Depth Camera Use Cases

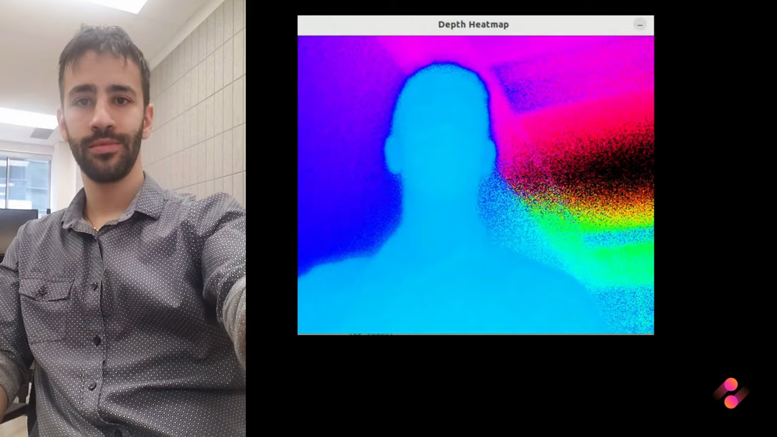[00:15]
Depth cameras are time-of-flight cameras or specialized devices that are capable of capturing depth information of a scene or object.